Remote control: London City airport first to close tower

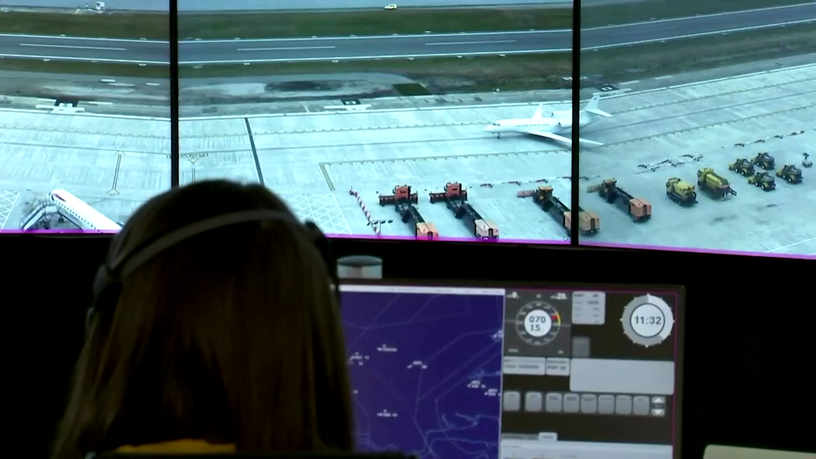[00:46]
So the system has ambient microphones on the mast so that we can still hear the aircraft.
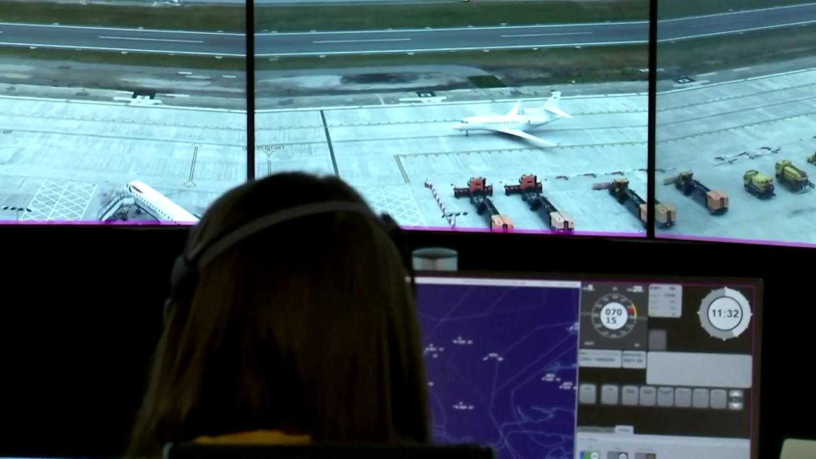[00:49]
So you still hear them powering up to depart.
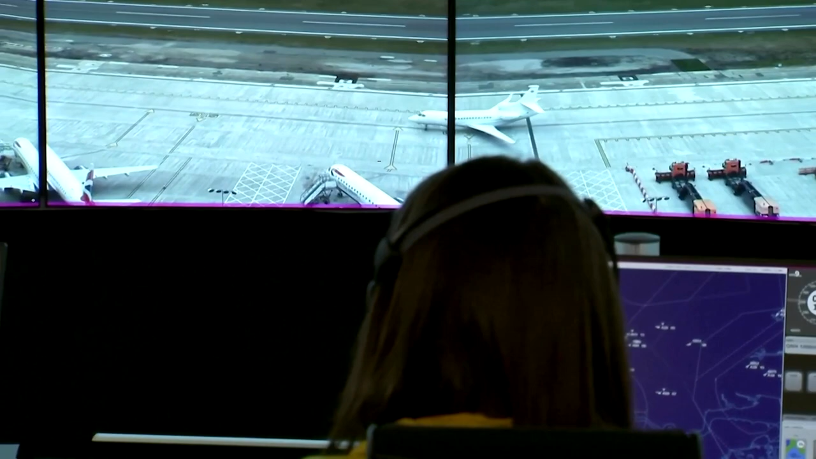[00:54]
You still hear the reverse thrust come in as they land. It really is very similar to being on-site.